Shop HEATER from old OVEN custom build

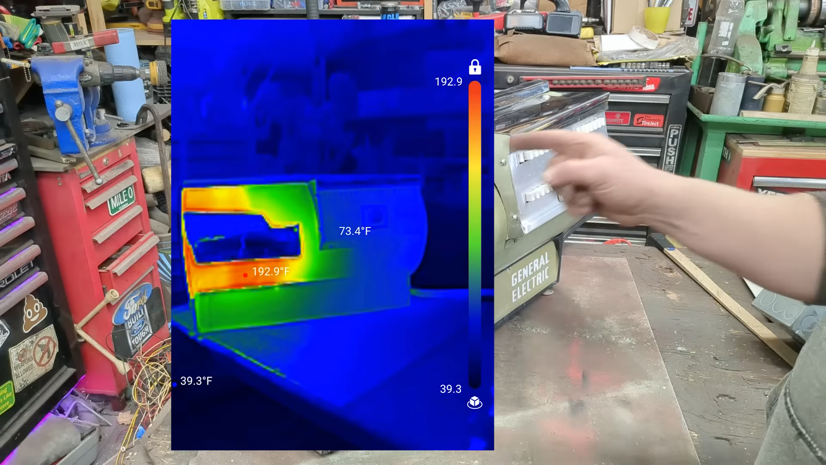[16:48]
On high. I believe this one I wired up. The small one here.
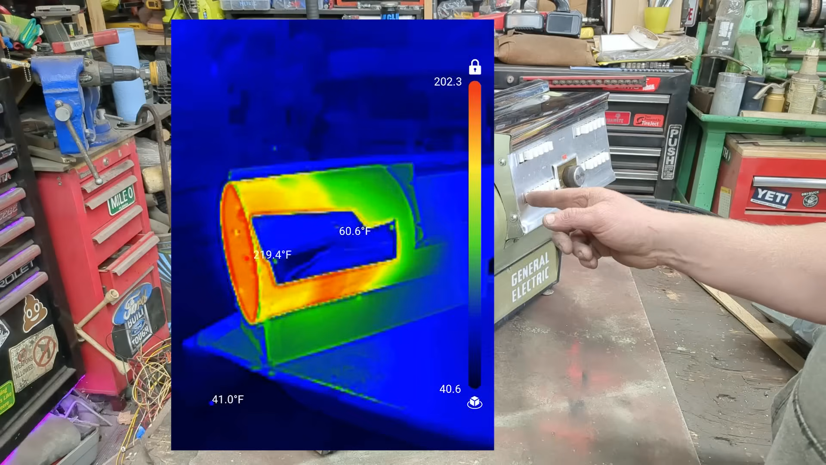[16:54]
The small one there. All four burners are on now.
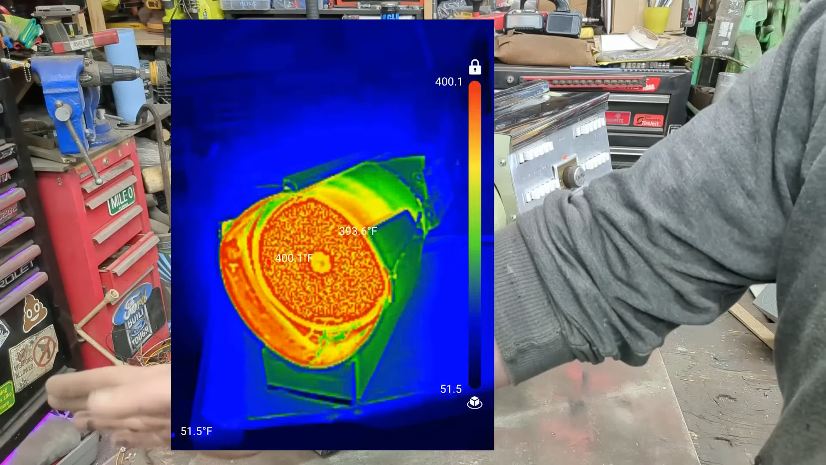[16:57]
On screen: max 400.1°F
And this thing is pumping out some heat.
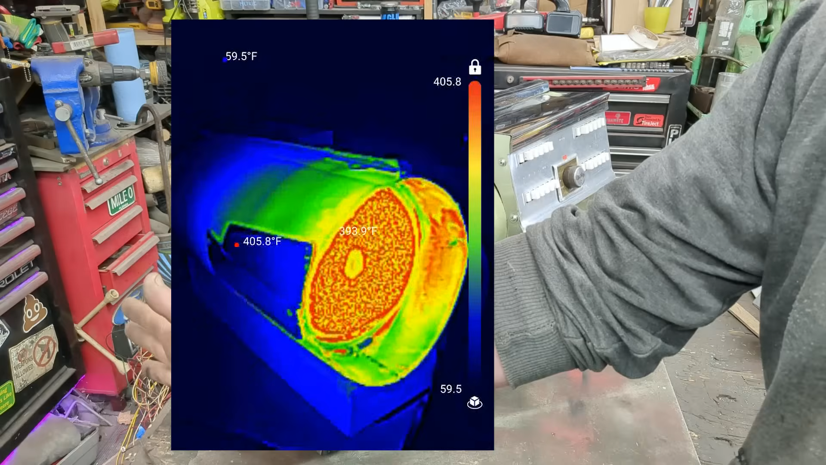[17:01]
On screen: max 405.8°F, min 59.5°F
I calculated it out. This is putting on about 25,000 BTU. Which is five times what a conventional, like, plug-in space heater.